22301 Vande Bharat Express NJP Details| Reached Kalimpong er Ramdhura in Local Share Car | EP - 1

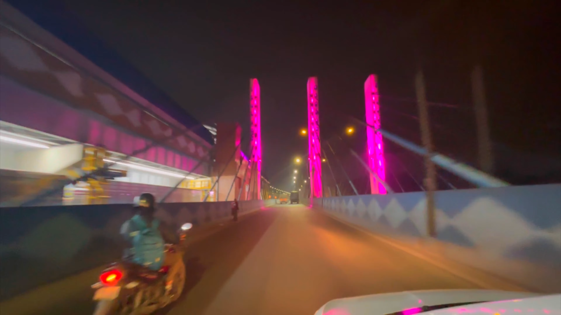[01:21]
দেখতেই পাচ্ছ মাঝেরহাট ব্রিজ ক্রস করছি আমরা, কি সুন্দর লাইট দিয়ে সাজানো রয়েছে, দারুণ লাগছিল দেখতে।
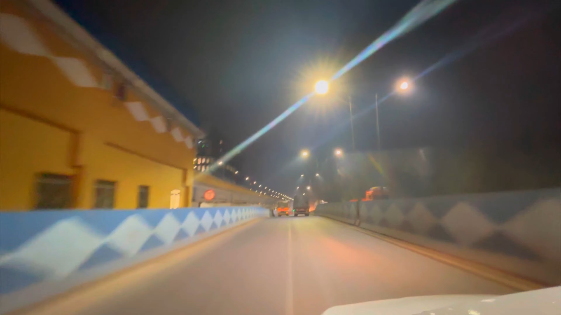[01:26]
ভোরবেলা কলকাতাটাকে আলাদাই রকম লাগে। এই যে প্রিন্সেপ ঘাট দিয়ে ক্রস করছি আর পেছনে সেকেন্ড হুগলি ব্রিজটা কি সুন্দর লাগছিল।
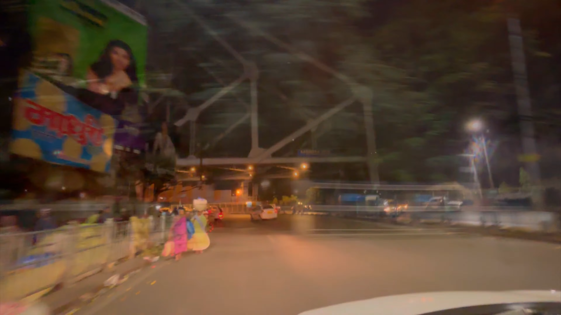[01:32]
তো আস্তে আস্তে আমরা চলে এলাম হচ্ছে হাওড়া ব্রিজের ওপরে, যেহেতু এখন ভোরবেলা ছিল, মানে 4:30-5 বাজে,
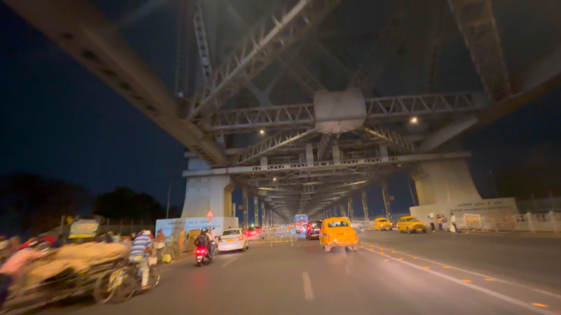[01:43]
তো সেই কারণে একদম পুরো ফাঁকা রয়েছে হাওড়া ব্রিজটা, কি সুন্দর লাগছিল।
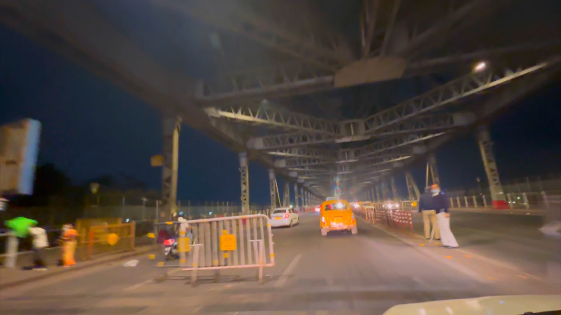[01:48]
পাশে গঙ্গা বয়ে গেছে আর হাওড়া ব্রিজ থেকে ধীরে ধীরে আমরা ক্রস করে পৌঁছে গেলাম আমাদের ডেস্টিনেশন হাওড়া স্টেশনে।
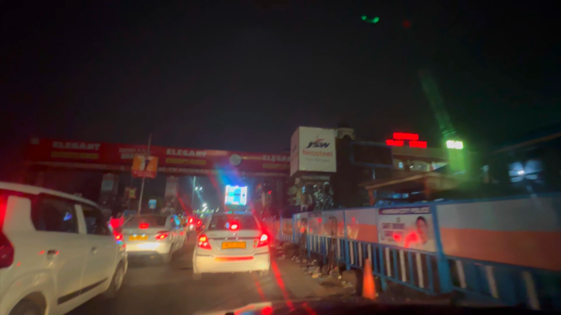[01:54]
এই যে দেখতেই পাচ্ছ হাওড়া স্টেশনে আমরা গেছি, হাওড়া স্টেশনে নেমে গেলাম গাড়ি থেকে আর ট্রেন মনে হয় দিয়ে দিয়েছে।